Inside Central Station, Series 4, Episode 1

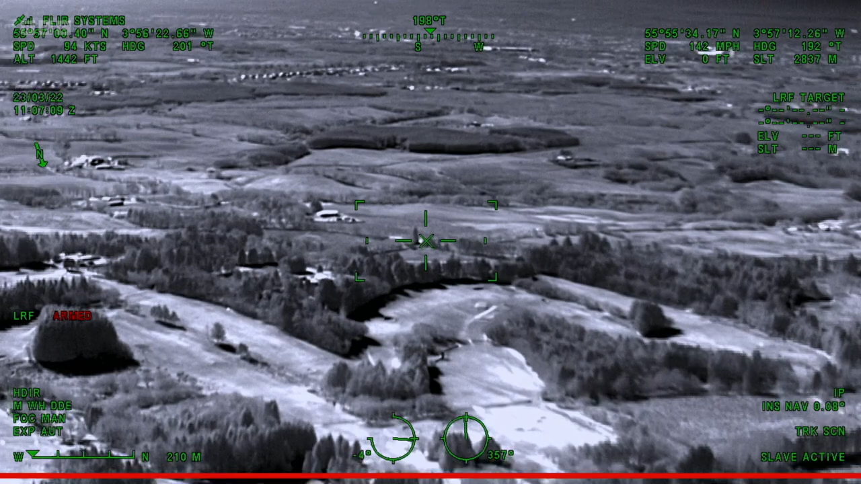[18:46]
Anything that's hot will show up as a white spot and then we can zoom in on that to see if it's a fault on the overhead wires.
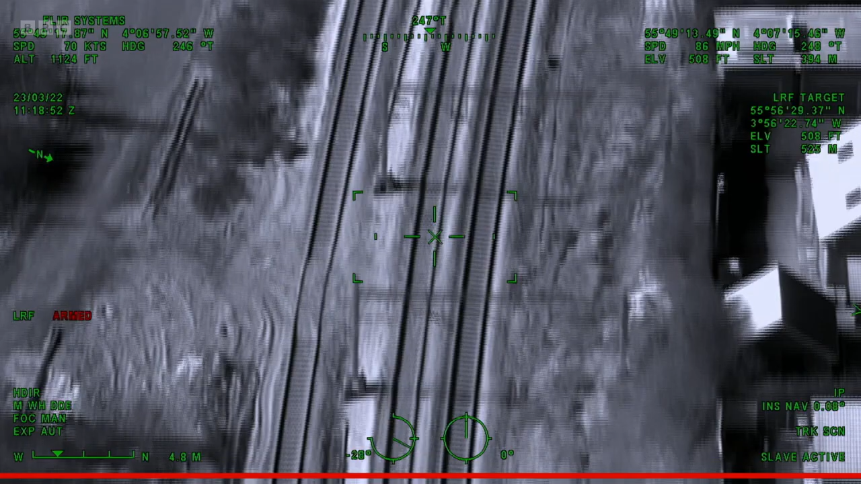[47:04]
I'll fire the laser. That will lock it to that spot. I'll ask Dave to put an orbit in, and even though we're going round, the camera will not move off that spot.
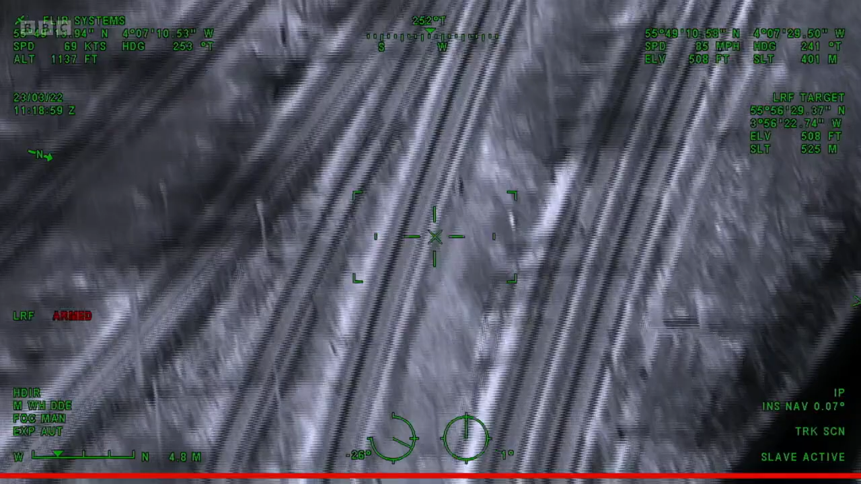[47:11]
As they continue the sweep, Sean thinks he might have spotted something. Oh, there it is. Right there.
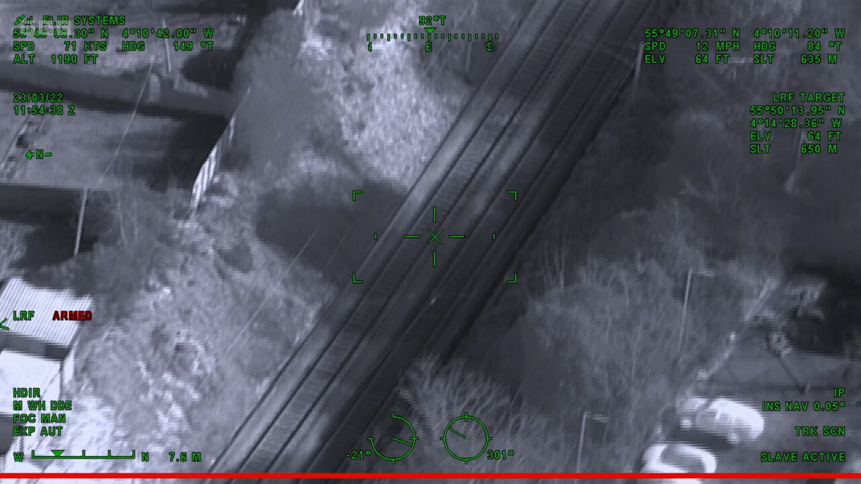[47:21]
OK, so we've got a potential hotspot here on the return conductor. Dave, if you could put an orbit in here for me, please, that would be fantastic.
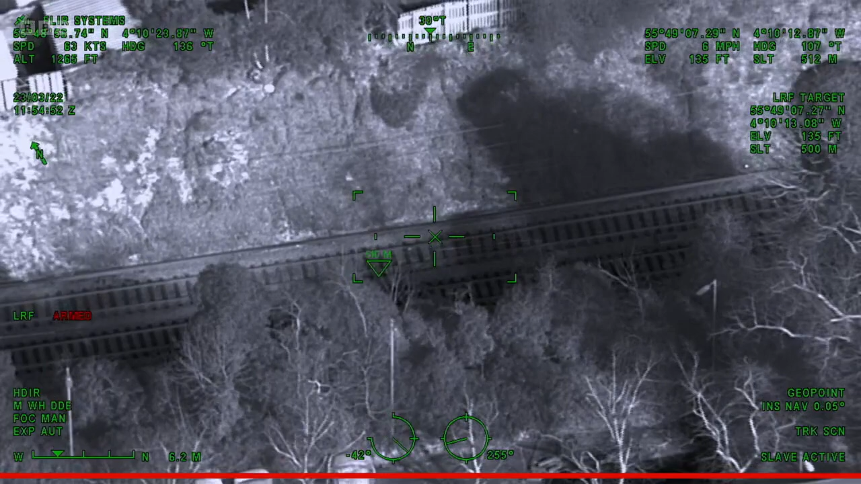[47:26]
I'll have a look at this.
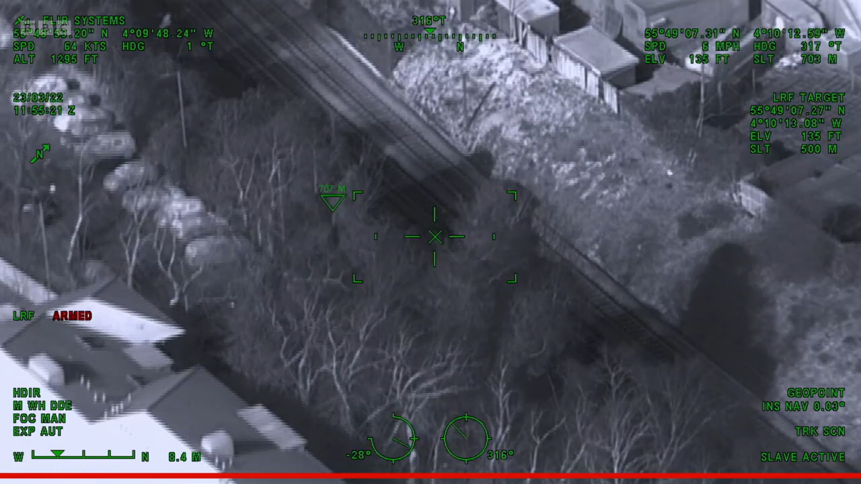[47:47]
The worst case is that this actually is a fault.
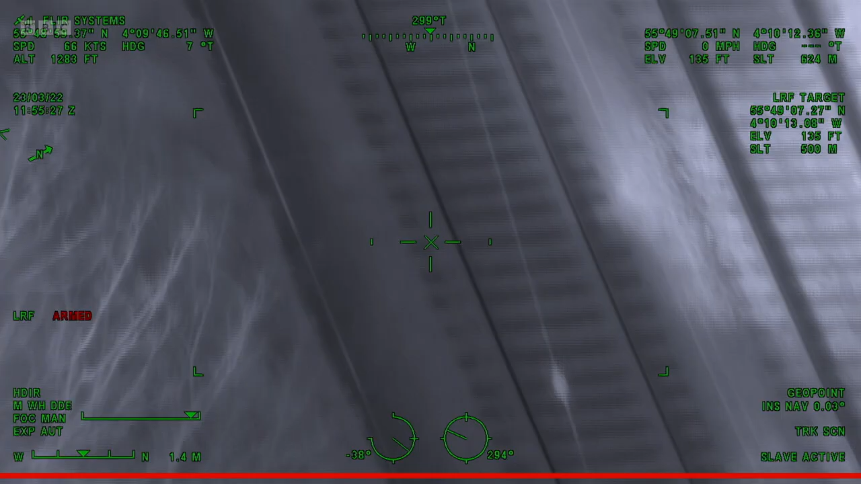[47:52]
So there it is there. If this burns through and melts, that means that return conductor will fall down, which means there'll be nowhere for the current that's finished that goes through the rails to go back,
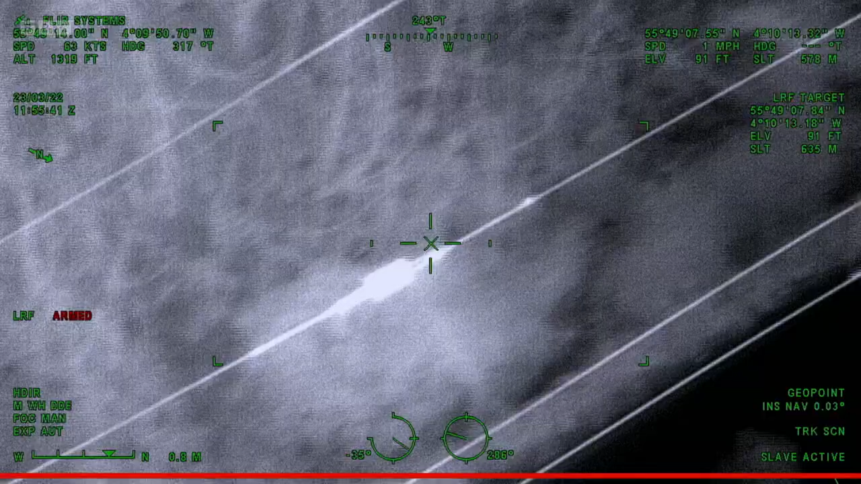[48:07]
which means that's a potential showstopper for the railway.
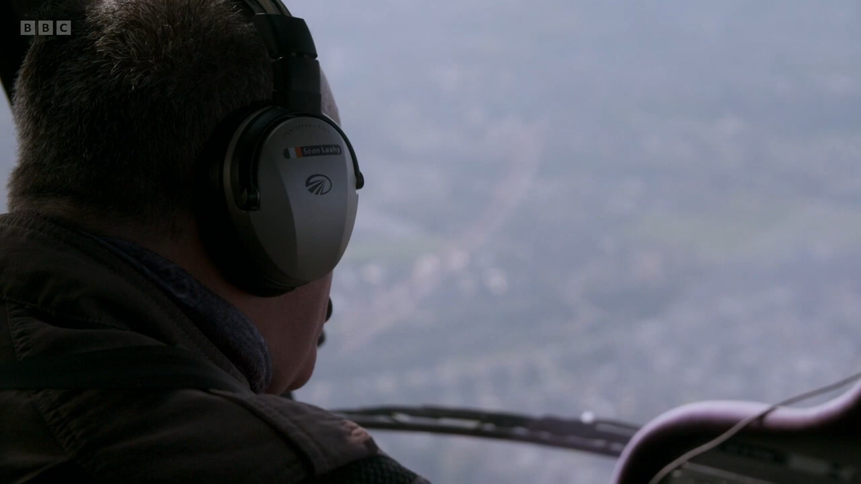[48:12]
We would be straight on the phone to control, to get the line blocked, to get this rectified via an emergency possession.
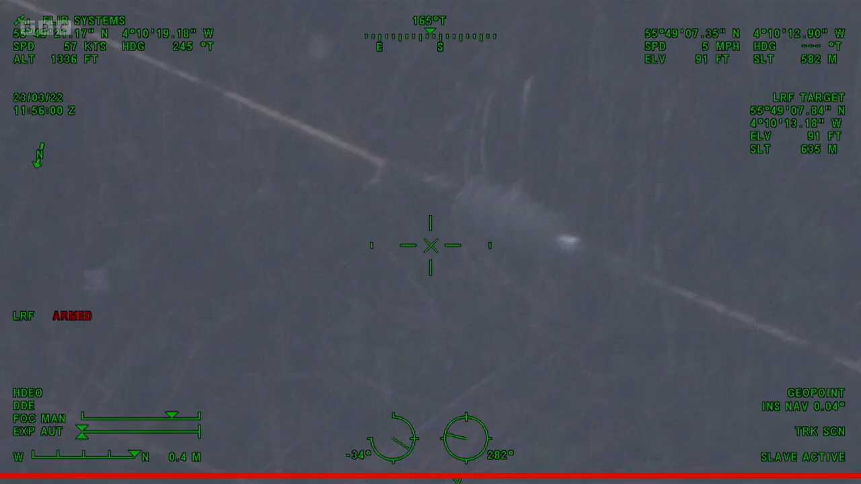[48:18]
Luckily, on this occasion, it's a false alarm.
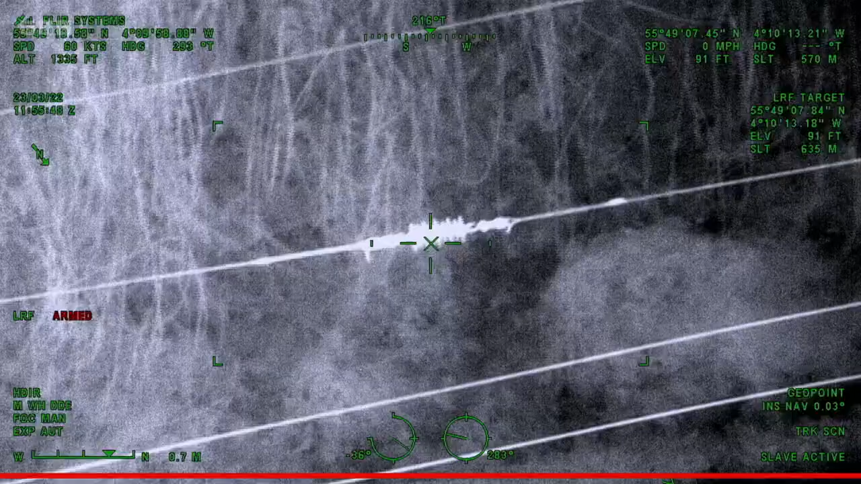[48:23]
Looking at this, it looks like it's just the sun reflecting off the insulator.
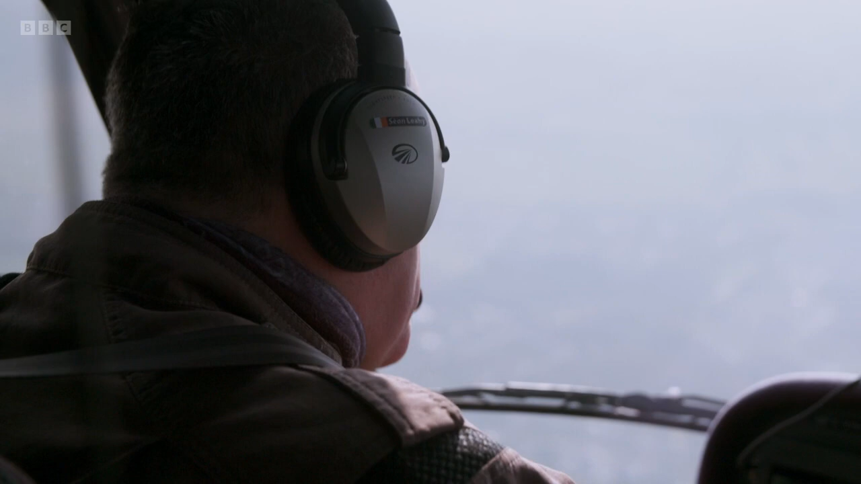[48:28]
The sun's in the angle there, so it's coming in this way, reflecting onto it, just to confirm.
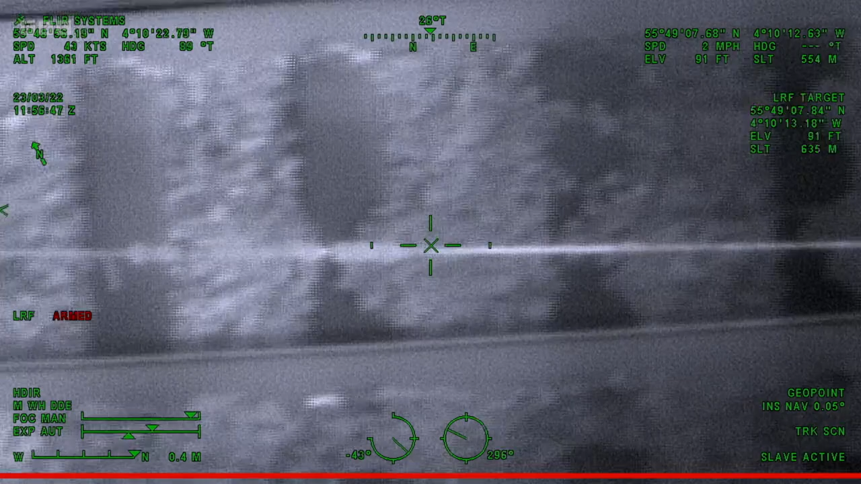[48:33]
Yeah, so as we come round, now we've blocked the sun out. We can see that it's not showing warm.
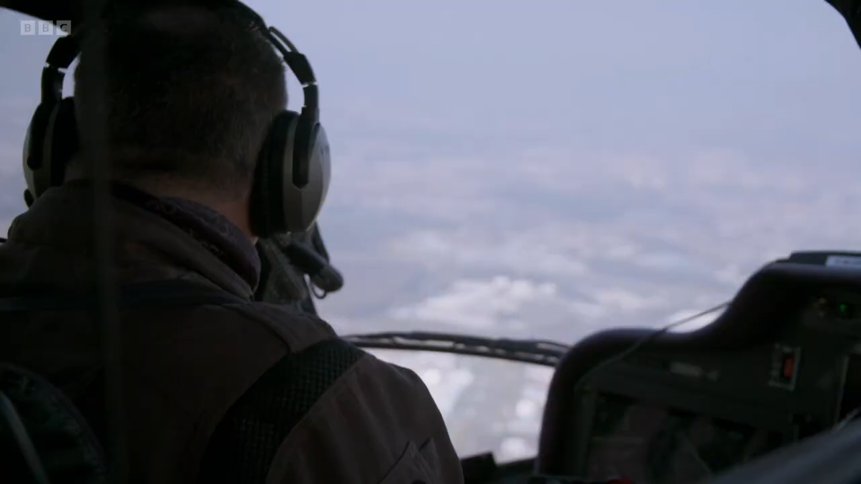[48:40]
From the investigation we've done from up here,
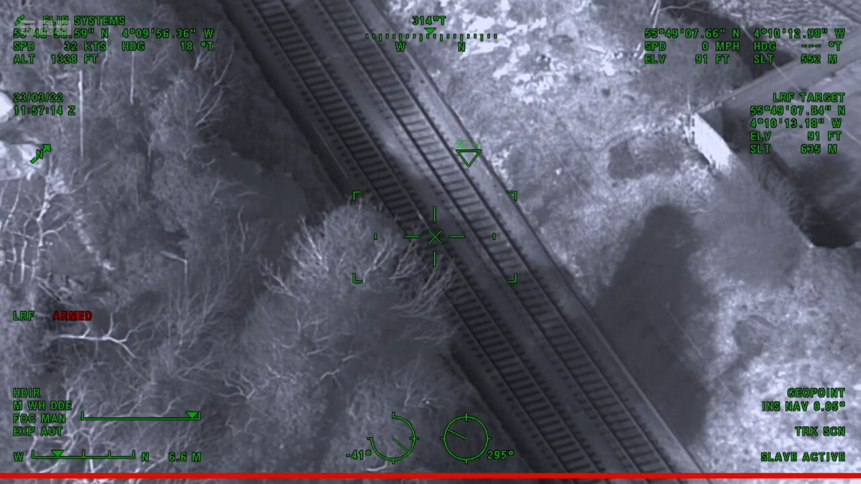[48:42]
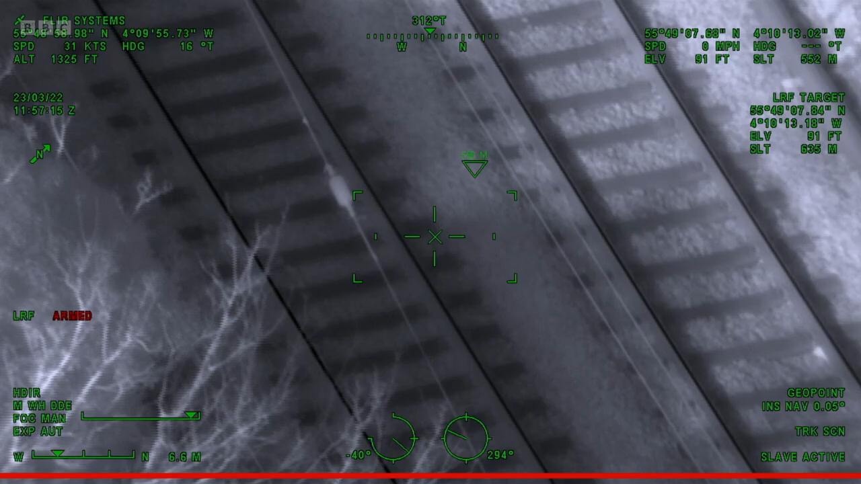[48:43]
I'm confident now that that's not a fault, that's not an issue for the railway.